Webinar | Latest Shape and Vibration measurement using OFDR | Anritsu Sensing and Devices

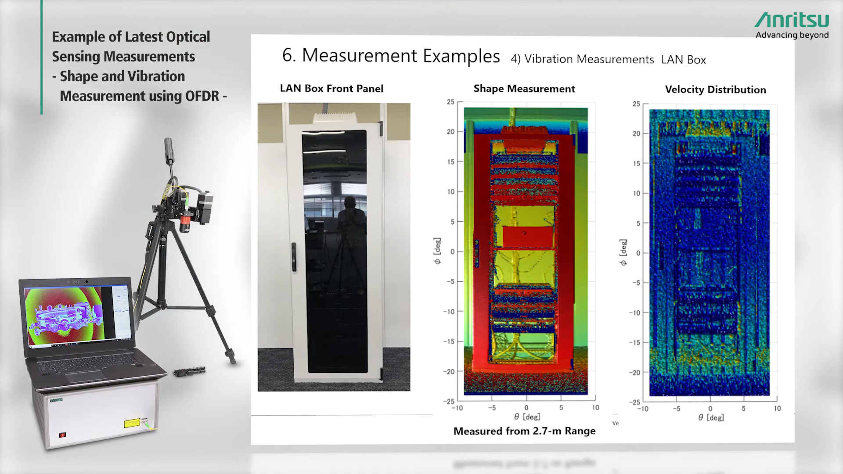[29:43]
The back of the long box is cabled and we can also see the vibration here.